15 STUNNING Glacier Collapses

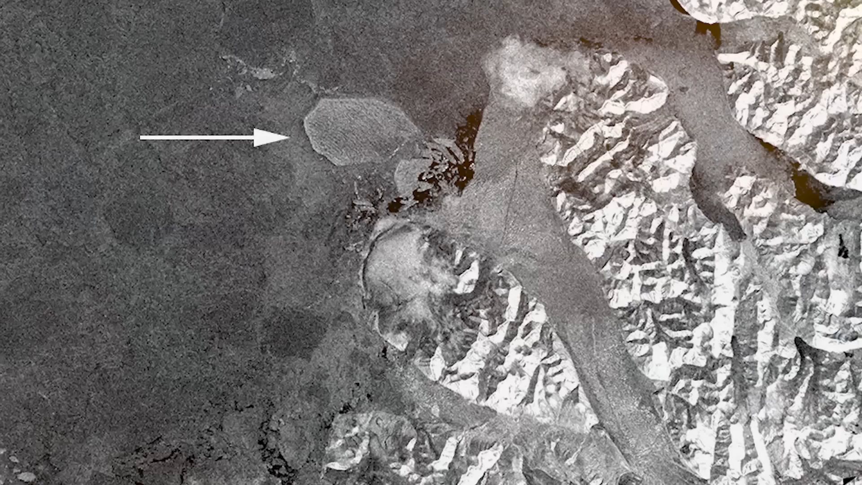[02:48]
and this one just happened to calve again a few days later on August 3rd, with one part being 21 square miles.
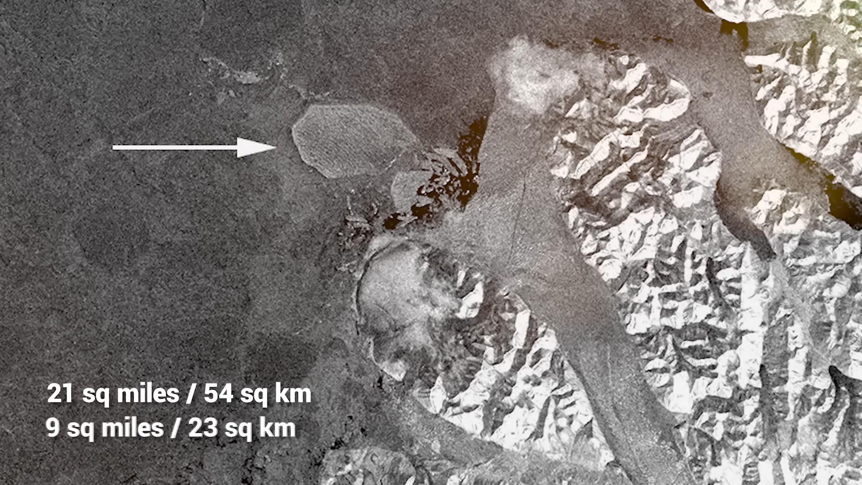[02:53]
And the other, 9 square miles.